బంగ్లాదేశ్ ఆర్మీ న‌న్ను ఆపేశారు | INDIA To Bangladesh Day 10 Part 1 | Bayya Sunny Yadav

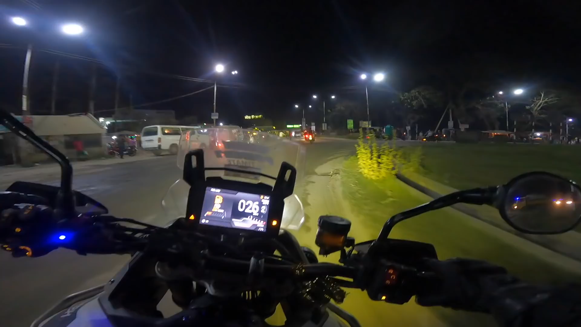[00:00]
రోడ్స్ తో ప్రాబ్లం లేదు, బట్ ఇక్కడ మనుషులతోనే ప్రాబ్లం ఉంది.
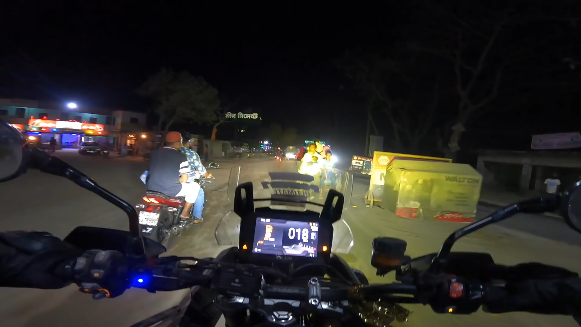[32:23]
ఇవన్నీ రిక్షా వాళ్ళు కూడా నైట్ టైంలో వీళ్ళకేమో లైట్లు ఏం కనిపించదు కదా, వాళ్ళు వచ్చేస్తూనే ఉన్నారు. ఇంకా 120 ఉందంట ఇది. రాజ్బరి, ఫరీద్పూర్, నాకు తెలిసి ఇక్కడ నుంచి ఇంకా సూపర్ ఉంటుందేమో రోడ్డు. ఈ ఊర్లో ఏదైనా బంక్ దొరికితే ఫ్యూయల్ కూడా కొట్టించేసుకుందాం.
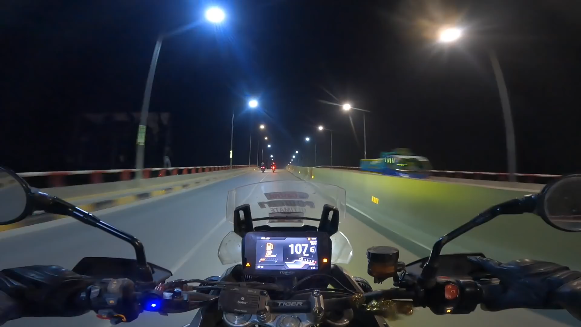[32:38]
నెక్స్ట్ నెక్స్ట్ ఫ్యూయల్ బ్రేక్, ఫ్యూయల్ బ్రేక్ గురించి చెప్తున్నాను నేను. ఇక్కడ ఉంది కదా, లెఫ్ట్ లెఫ్ట్ యా. ఏ బంక్ వచ్చేసింది, ఏందబ్బా పెట్రోల్ పంప్ వెరైటీగా ఉంది.